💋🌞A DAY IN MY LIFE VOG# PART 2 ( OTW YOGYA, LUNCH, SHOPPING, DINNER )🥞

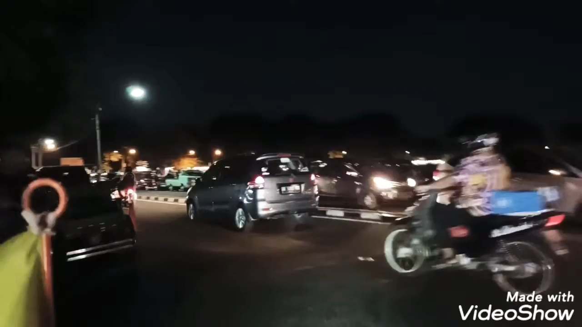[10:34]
wih jajanan di sepanjang jalan ini
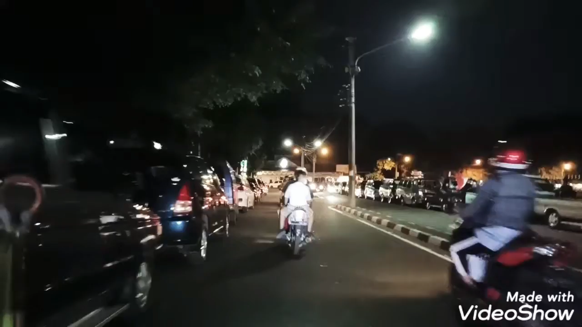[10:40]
banyak mobil-mobil parkir karena banyak restoran komen datun apa datun di atek iya atek ne tuh halun-halun wih